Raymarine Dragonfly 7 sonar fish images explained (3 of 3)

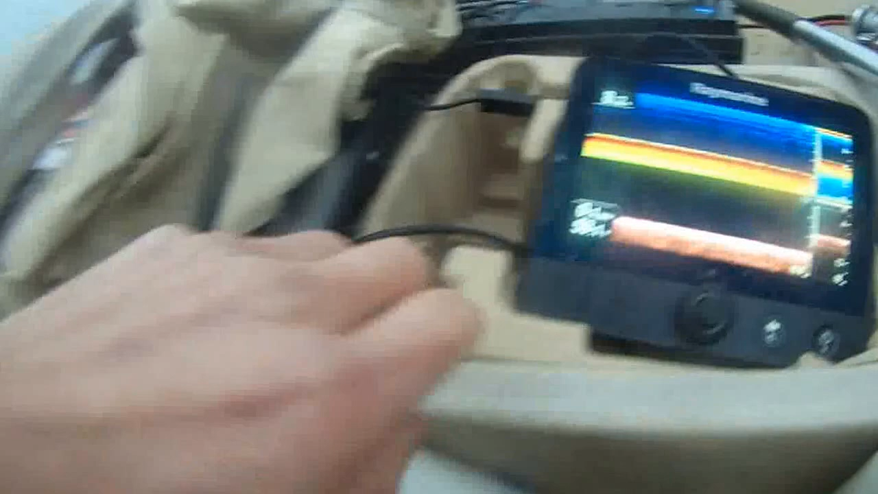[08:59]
It's 53.1 degrees, 8 feet deep. 53.1 degrees.
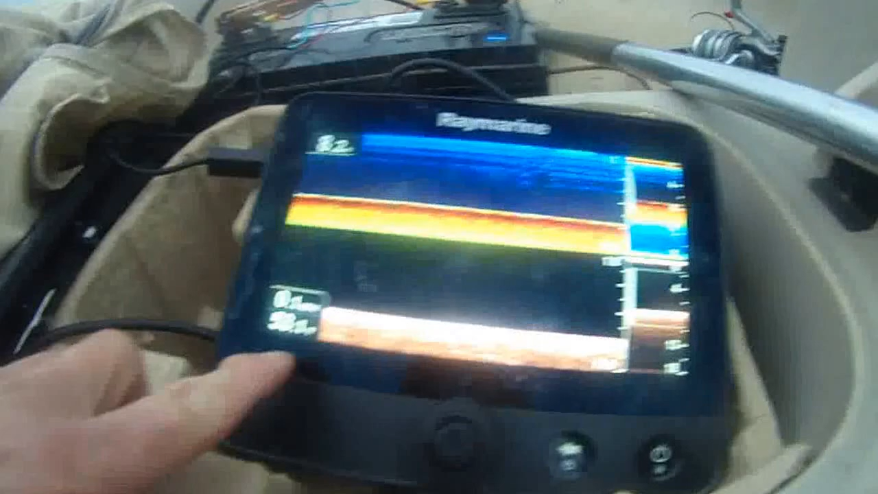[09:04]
Water is definitely warm.
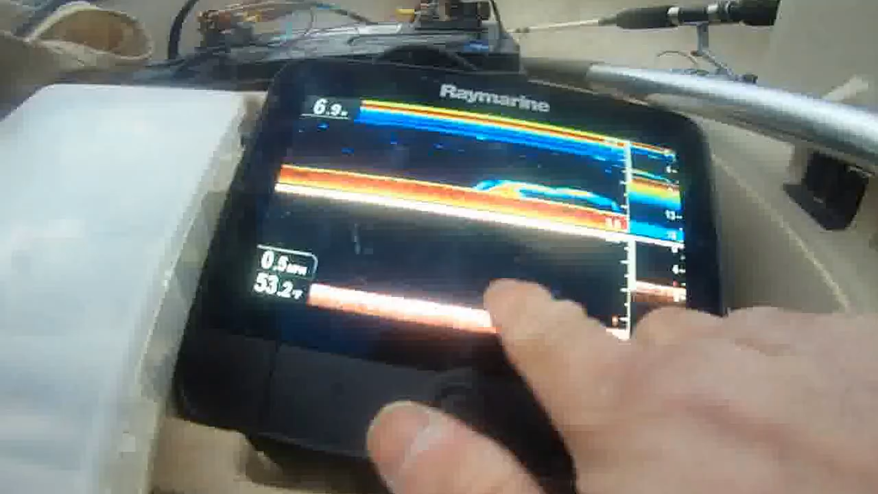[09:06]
Fish here. You know, that's some fish there.
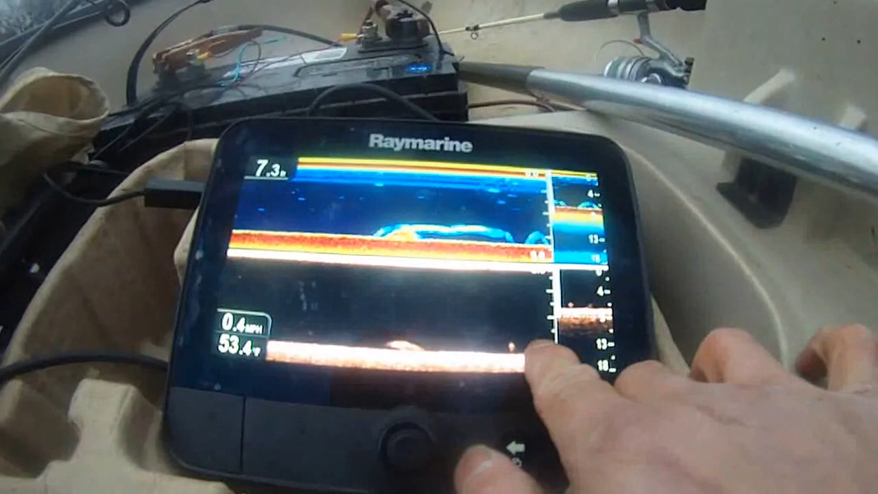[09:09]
On screen: speed 0.4 mph
You know, 7.5 feet deep. Throw at the bottom.
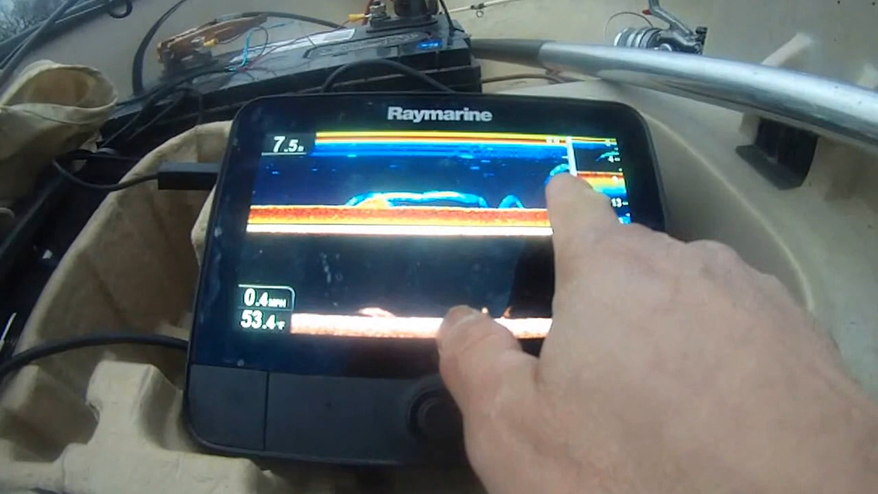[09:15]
On screen: water 53.4°F, speed 0.4 mph
And this guy is a little bit shallow. You know, right behind my boat right now. You know, these guys.
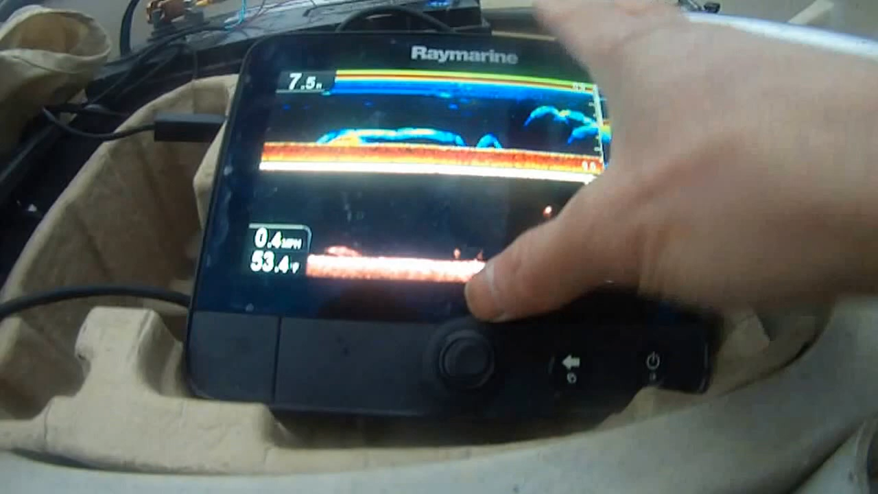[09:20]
On screen: speed 0.4 mph
Wow.
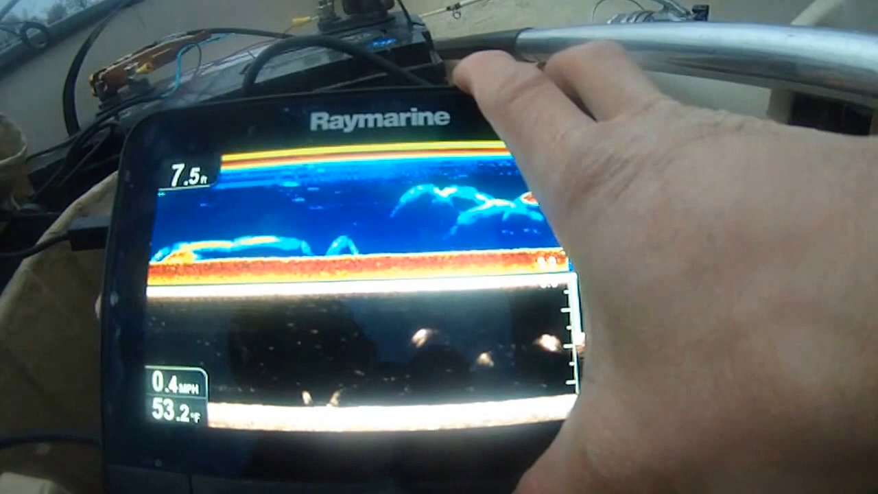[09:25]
On screen: depth 7.5 ft, water 53.2°F, speed 0.4 mph
Whoa, that guy is big. 4 feet deep.
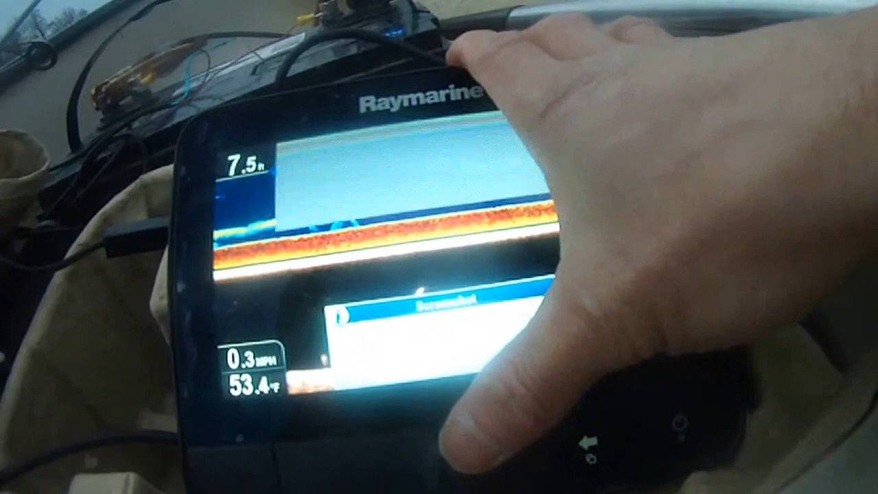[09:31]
On screen: speed 0.3 mph
That's a pretty big
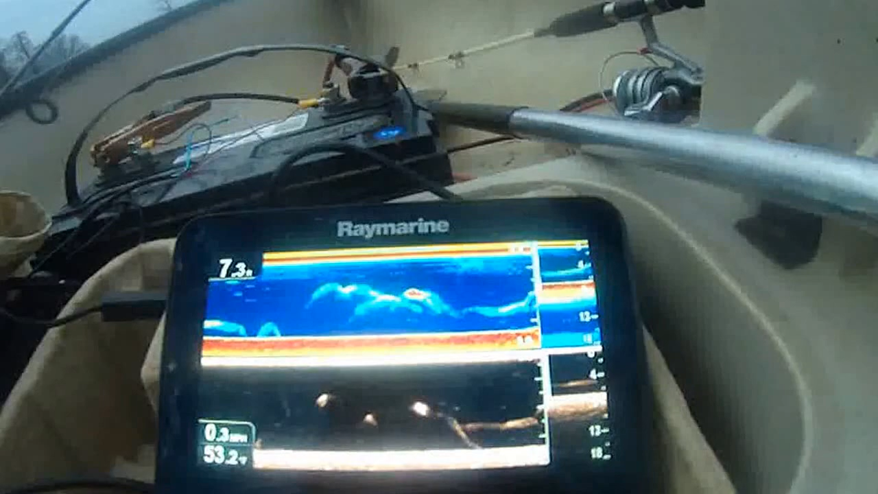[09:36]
fish. That's a big one too. Tons of fish here.
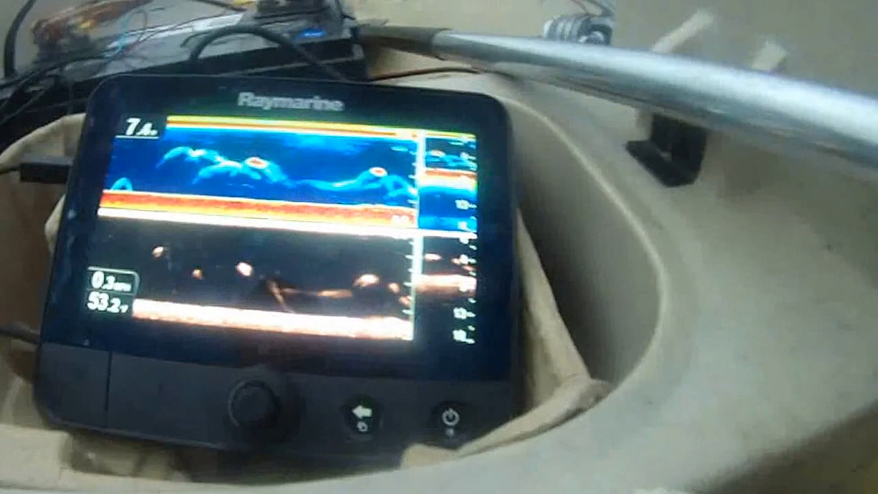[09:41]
Right behind my fish. It's all here.
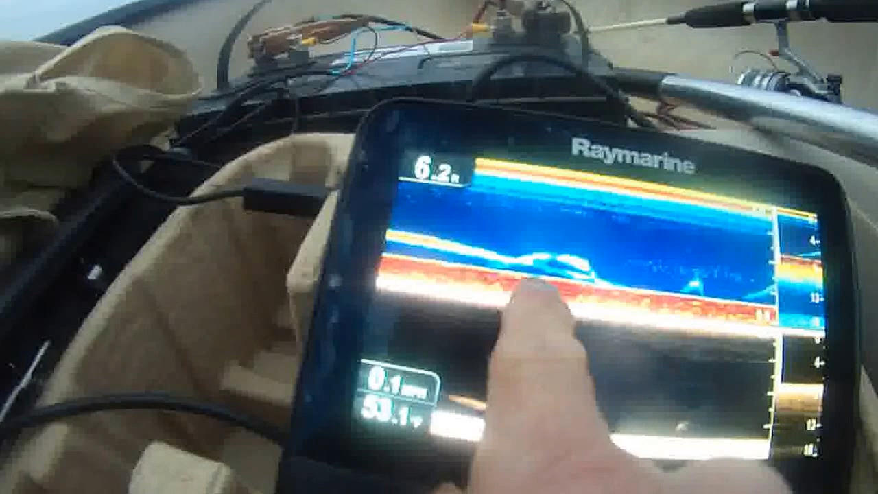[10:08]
On screen: water 53.1°F
Then I got more fish here. More fish here, see?
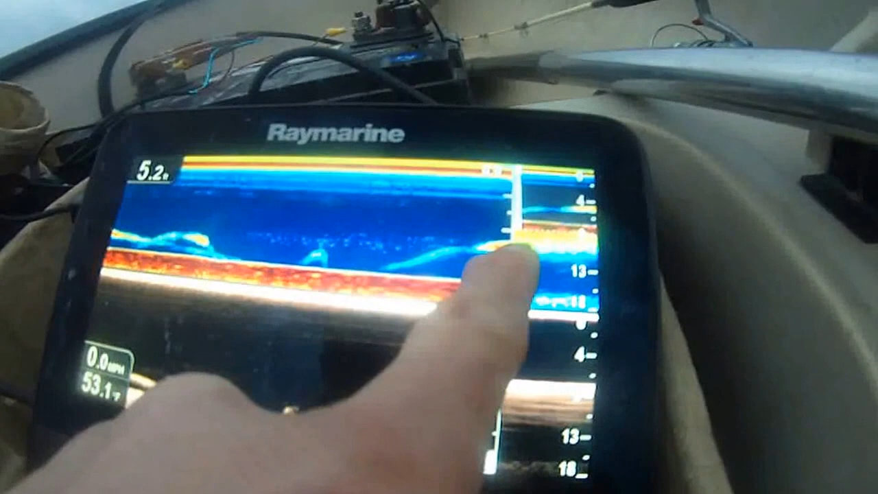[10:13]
On screen: water 53.1°F
That's a pretty good size fish.
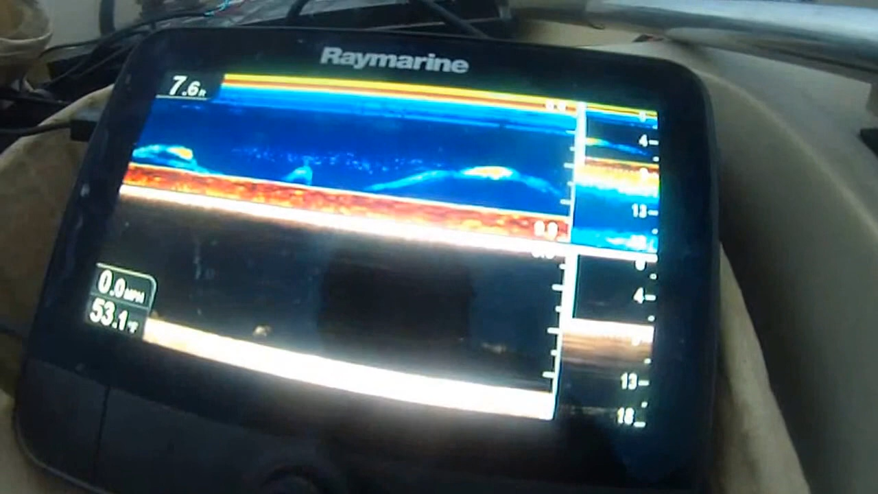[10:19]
On screen: depth 7.6 ft, water 53.1°F
10.7 feet.
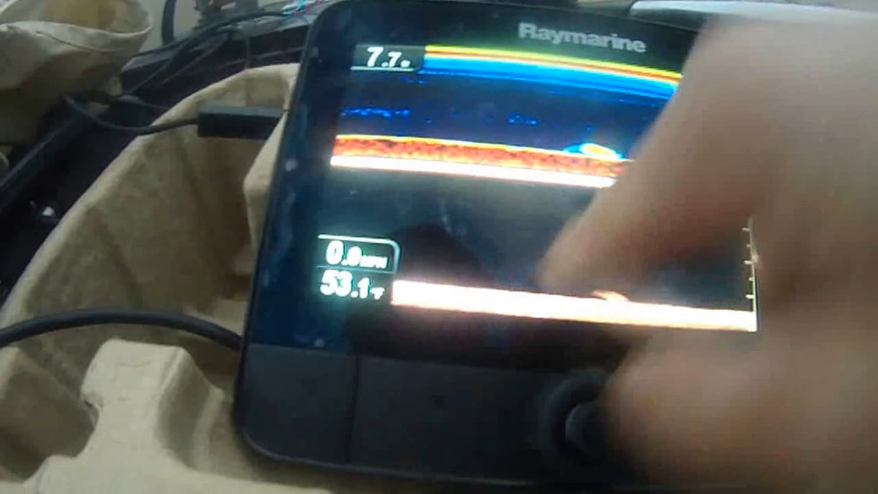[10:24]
On screen: water 53.1°F
Temperature is 53.1. Pretty good sized fish.